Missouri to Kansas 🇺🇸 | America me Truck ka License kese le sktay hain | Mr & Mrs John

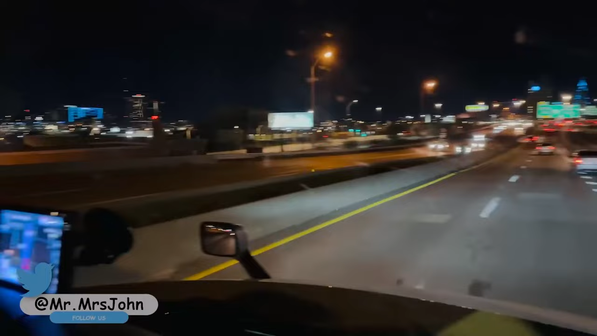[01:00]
डाउनटाउन के अंदर आप देख सकते हैं जी, नैरो लाइंस, नैरो रोड्स, और आपको ब्रिज की हाइट भी देख के क्रॉस करना
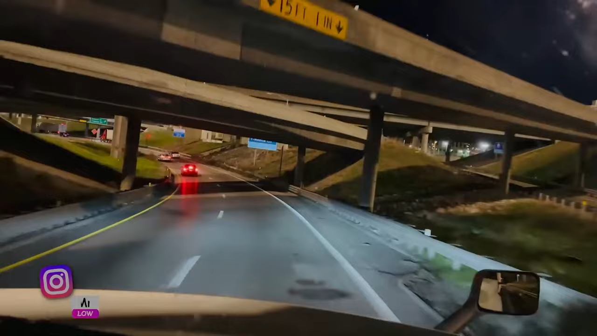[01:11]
चाहिए। ट्रक में जी गलती की गुंजाइश नहीं है जी।
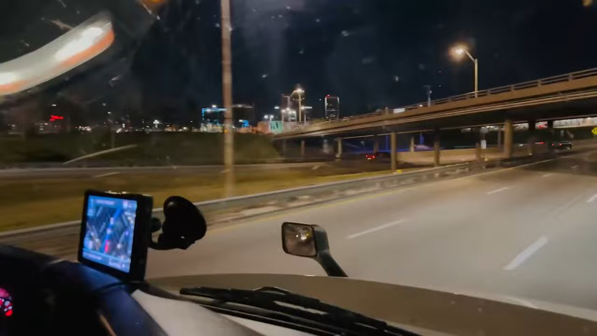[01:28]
और अगर आप अगर श्योर नहीं हो किसी चीज को लेके, तो फॉरन फ्लैशर ऑन करके आप साइड में लगा हो जाएगी।